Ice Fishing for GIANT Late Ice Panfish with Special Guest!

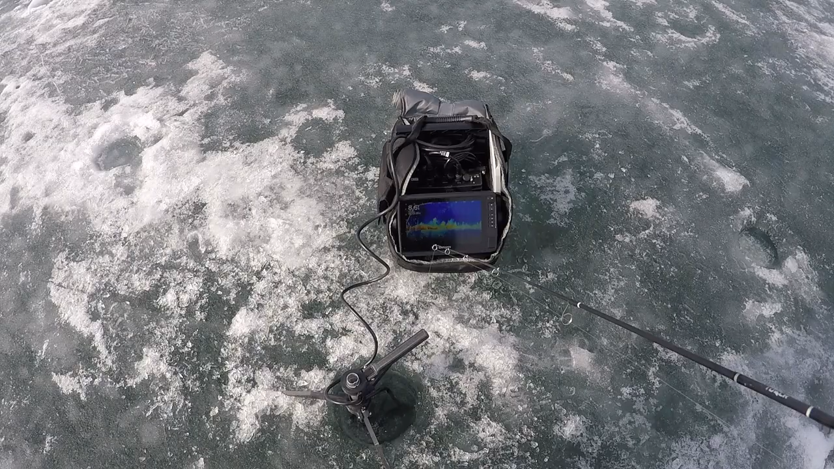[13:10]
It's funny as those big fish are coming from your direction. Oh, that's a big seed. Come back.